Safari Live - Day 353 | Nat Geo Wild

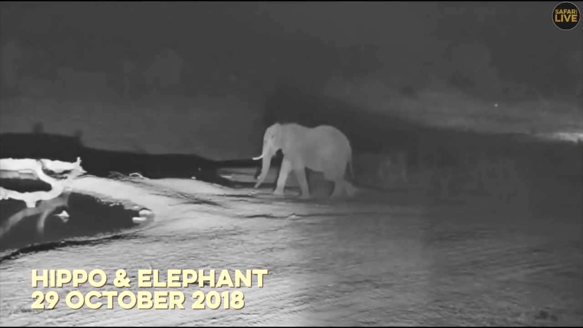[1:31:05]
You can see the largest land mammal is also passing by.
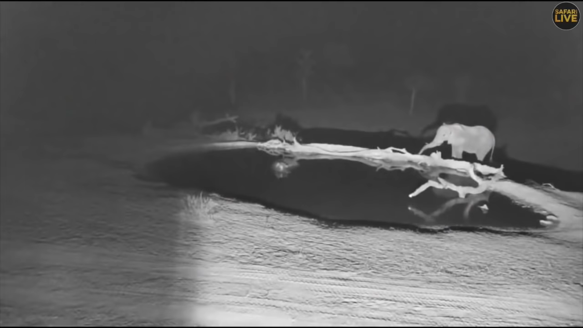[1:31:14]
The intentions maybe for this beautiful largest land mammal is to come and drink. If not, maybe it's heading much more towards the next pen.
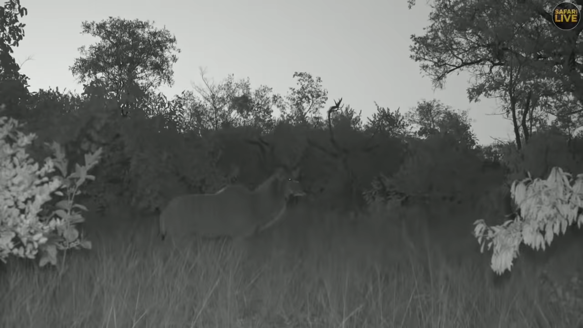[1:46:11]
This is definitely, can be one of their favourite foods. But this adult bull here is definitely not the size of their normal prey. That is a very large bull. But a kudu calf can easily be taken down by an adult male leopard. But even an adult female will take on a small young calf. But a bull that size, that leopard has no chance against that bull.
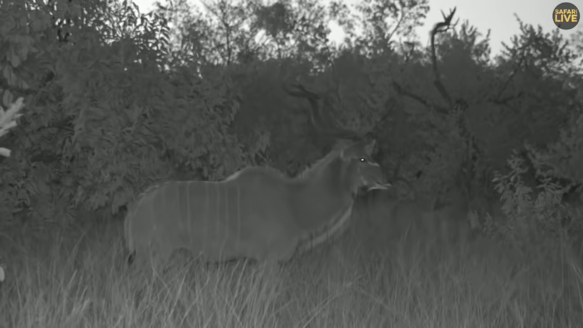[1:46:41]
Now, it's actually quite an interesting case that's going on here. We've actually got two bulls that have been having a go at each other for the last five minutes here. It is coming into the rotting season.
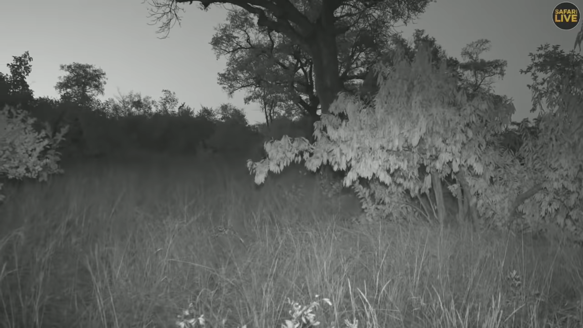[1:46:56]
So these bulls, I think tonight, it's actually, it's too hard to see now. The bush is very thick. But these bulls tonight, I think, will have a go at each other throughout the night. They'll be fighting for the females that they're following at the moment. And it's very impressive to watch when that does happen. Sadly, the bush is very thick. So there is no chance of being able to see that. So, well, I'm going to try and see if we can find Talamba.
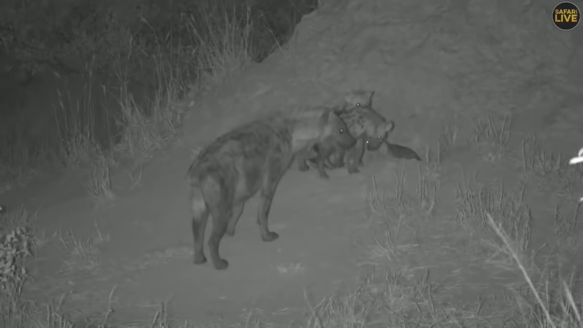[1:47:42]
Alright, so I don't have to use my spotlight because we, of course, have our infrared all sorted out while they're in BK. And we're at the lovely new Juma Clan Den. And what a lovely den site it is. This is such a good spot where they found themselves. Look at this, Ribbon and June's Cubs. You can really get an idea of the size difference between the two different litters. June's, of course, about two months older than Ribbon's. And Ribbon's little one's going to be bullied no matter what, no matter which adult.
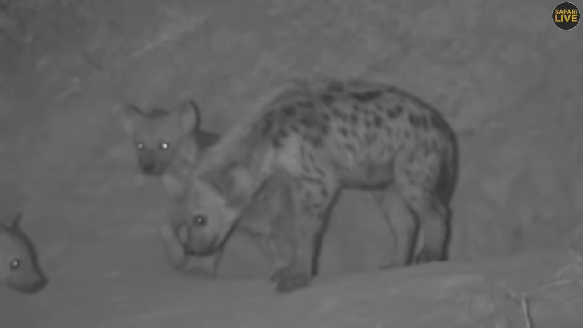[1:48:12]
Unless maybe Hart comes and joins the gang and has cubs of her own. Oh, who's a shame. See how scared they are of her. They're making little crying sounds, little begging sounds. Known as squittering by the Mara Hyena researchers. Hello, you lot. You made our lives very difficult last night. Yes, you did.
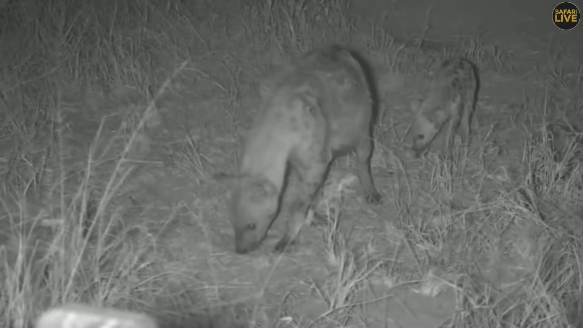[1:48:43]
Now, are you going to do it to me again? We're all going to go right up to the front of the car. And then the poor cameraman has to struggle to film them. So last night, Plonk picked up a dead mongoose. And it had clearly been, hello. Hello. I'm going to stick my head round. Hello, you two.
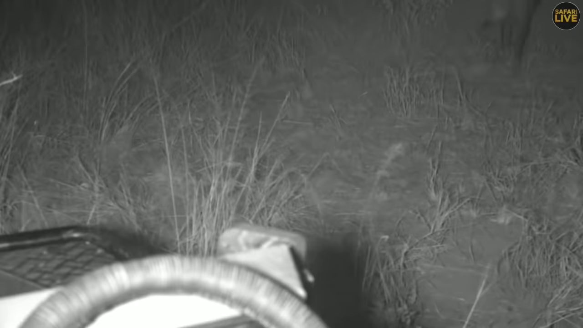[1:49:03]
You're full of nonsense. Yes. Yes, if you learned bad habits from your older clan mate. Sorry, guys. No, no, you can't actually see. Yes, no, please leave my car alone now. Anyway, so I'm just going to turn my game drive radio down. So last night, Plonk picked up a very smelly, really, truly disgusting dead mongoose. He definitely didn't kill it himself. And he was having so much fun. Every time he realized that he was alone with it, he picked it up and went trotting off.
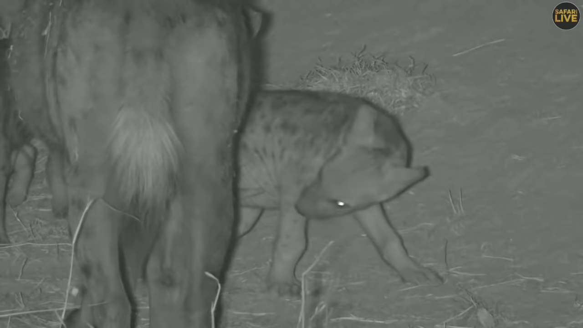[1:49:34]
Oh, quickly. Let's try and get a sex of that cub. That looks like a female to me. Can I see the other one? Male. I think don't go straight off it necessarily. It's really difficult.
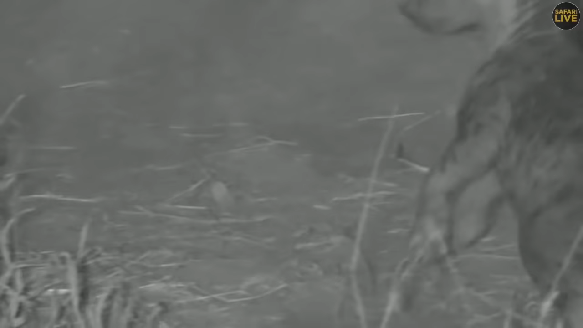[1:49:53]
Oh, no, don't chase him away, June. Oh, let's try again there, BK. If we can get the sex of these cubs. Yeah, that looks like a female to me. Oh, no, stay still. Oh, it's hard to tell at this age in this light. Those of you who have the screenshot capacity, please screenshot. I know this sounds like a very strange thing to those who are new to these safaris and probably to BK, too. But to tell the gender of a hyena cub,
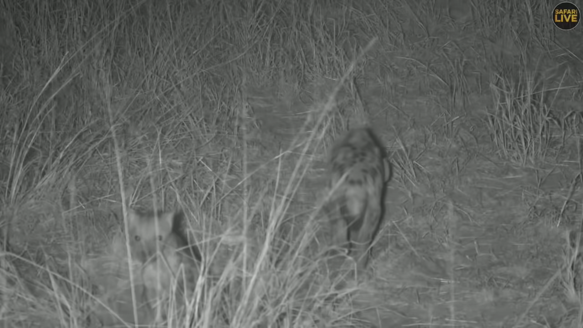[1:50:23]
you need to very closely examine their curious genital structure. Okay. Hey, little one. All right. Well, we try to unravel the puzzle of the sex of ribbons cubs.
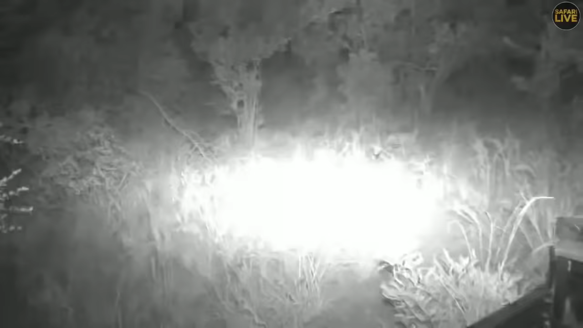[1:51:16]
We finally did find her, but she just crossed the road and she's disappearing into one of the thickest blocks we have in the area. It is just our luck. I am not even going to attempt to go through there. But it was a very special moment. Craig actually spotted her as we were driving along. She was lying right next to the road for that few seconds. And we were like, stop, reverse. And she got up and just walked straight across. Oh, so we know for sure she is definitely here. That was a guarantee.
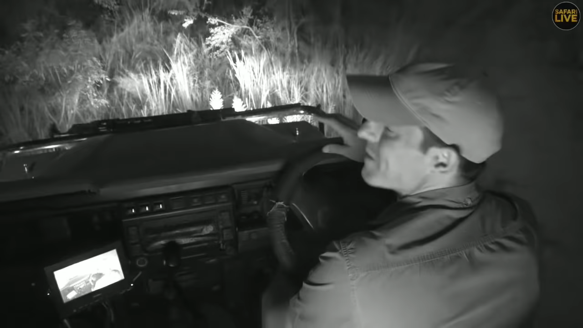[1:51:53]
Well, let me just try go a few meters in. But she seems to be heading down towards... Towards one of the main dams, the Voyatella Dam, closer to camp. So she might appear on dam cam later.
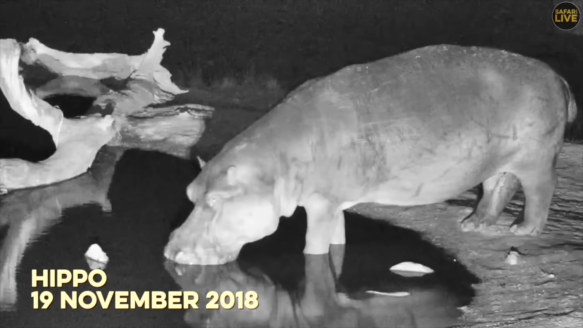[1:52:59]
So it means the hippopotamus maybe is coming from a very long distance.
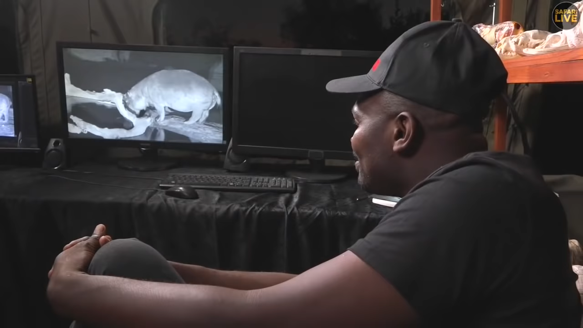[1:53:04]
And let's just see what is going to happen there. The log in front is going to show you something. Because it has been said on several occasions that these animals, unfortunately the hippopotamus as well as the elephants, they cannot jump.
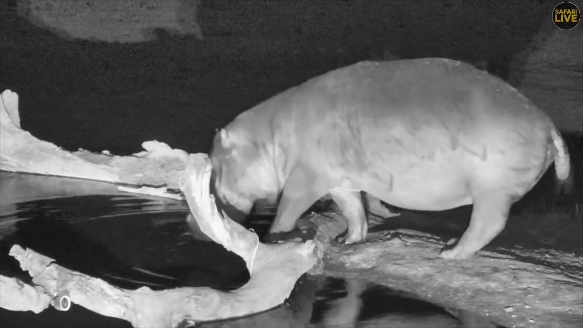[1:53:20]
So you can see how this hippo is going down in that water. Imagine these hippopotamus carrying this big body weight and try to jump that log. That won't be possible. So I just want to demonstrate to you how difficult it is in order to sometimes carry the body from the ground in order to jump.